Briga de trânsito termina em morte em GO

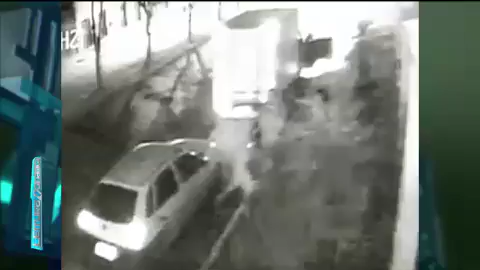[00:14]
O motorista do caminhão, que segura um pedaço de madeira, dá um tapa no rosto de uma mulher. Em seguida, amigos do ocupante do carro chegam.